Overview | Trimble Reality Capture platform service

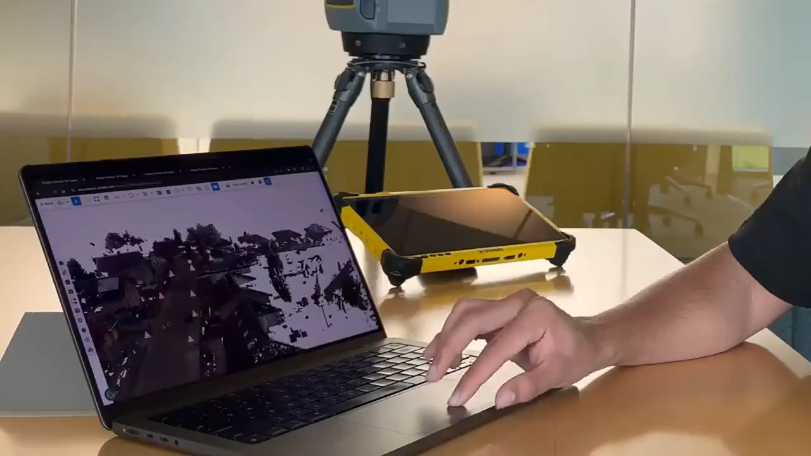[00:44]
really dense scan dataset, go through and manipulate and view that data and get the benefits of that context.
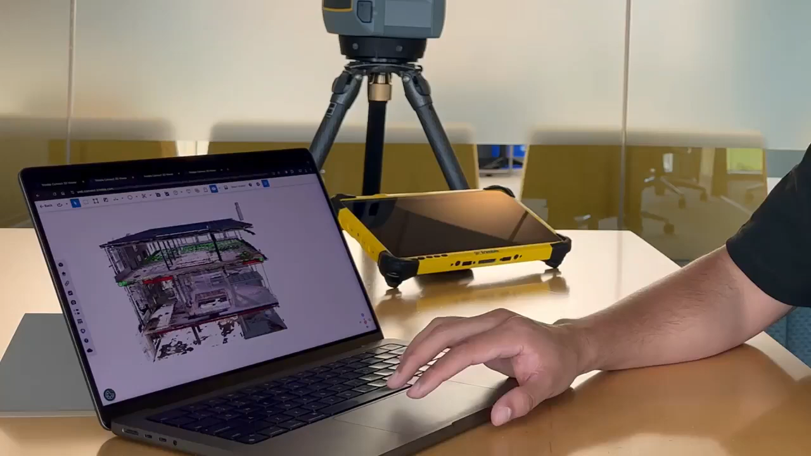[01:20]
One of the main benefits of Trimble Connect is that I've also got all my model data in there, my design data, my layout data. So in this case, I've got all my scans of this project and I've got the model design and I've got my layout data.